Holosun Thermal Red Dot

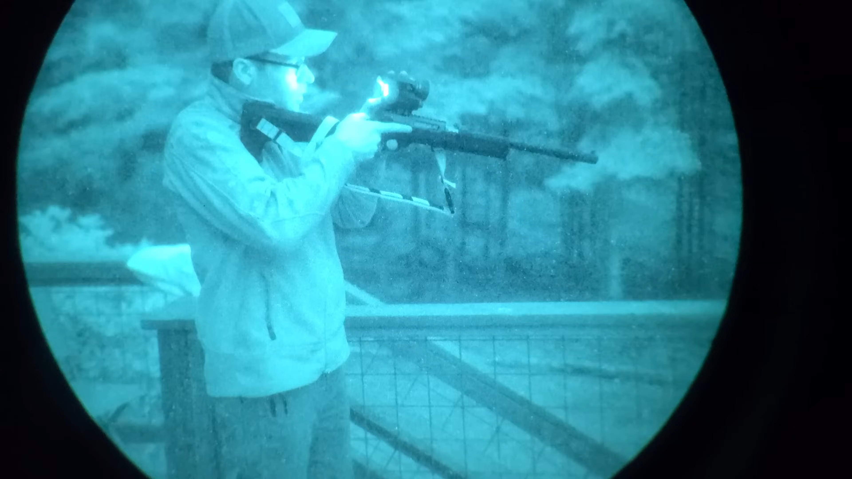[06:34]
Let's talk about the Holosun Thermal for the use case of prepared citizen. First and foremost, thermal red dot sights don't really work like you think they're going to work.
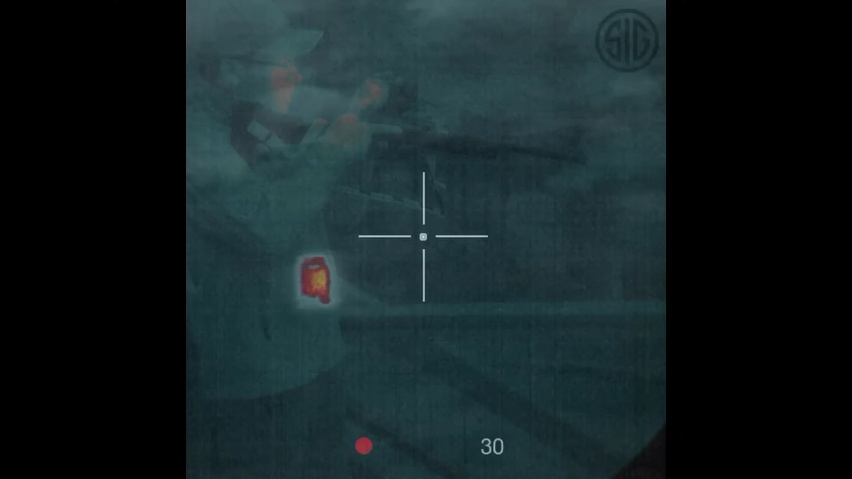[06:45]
People seem to think that they're going to be doing CQB run and gun with the Holosun Thermal like it's a Neotech. But based on my experience with the Sig Echo 3 thermal reflex sight, you can't really use them for run and gun shooting, at least not efficiently.
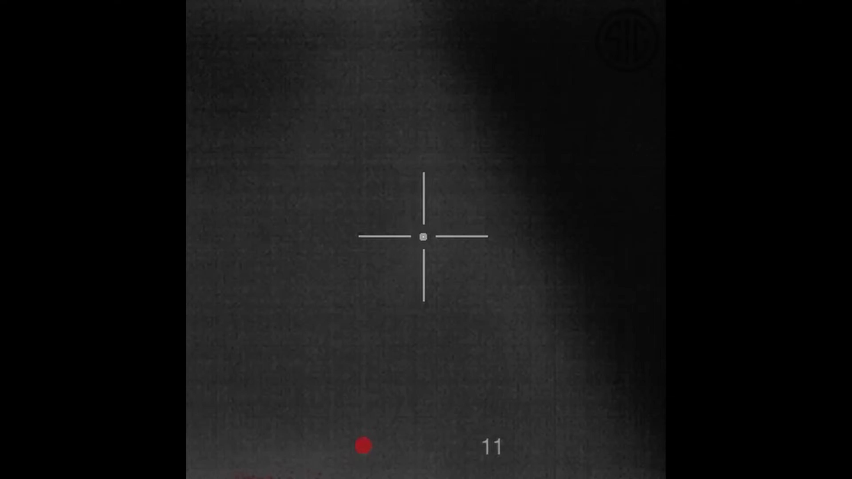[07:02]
The problem is that these thermal sensors have a limited field of view and are weapon mounted,
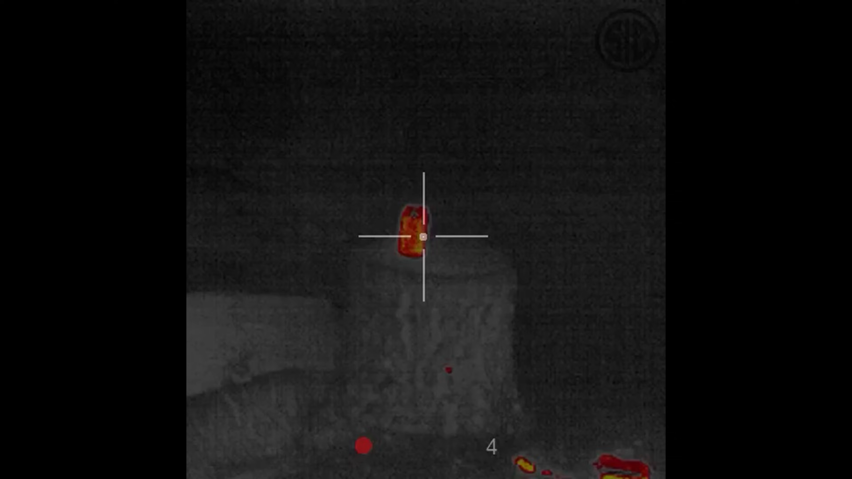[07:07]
so you can't really move around the dark effectively without a separate head-mounted night vision device.
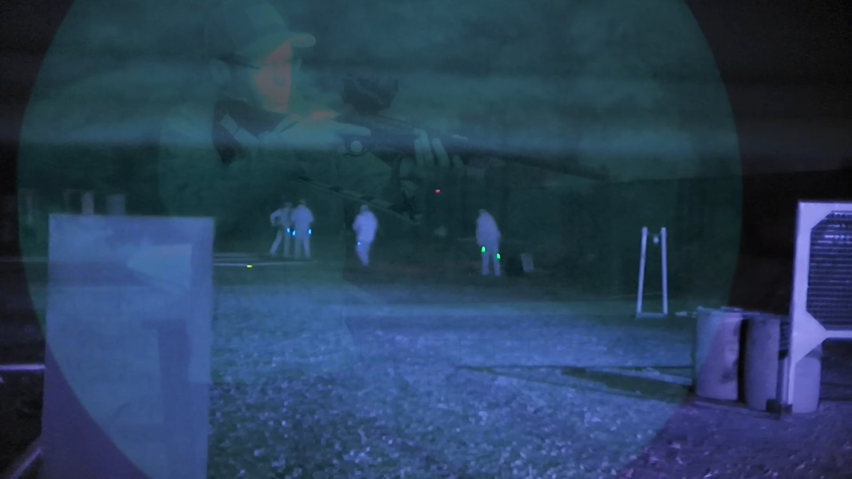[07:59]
Thermal reflex sights have lit LCD screens and very long eye relief, which will make you extremely vulnerable to anyone with a basic PVS-14, an Opsin, maybe even an Aurora.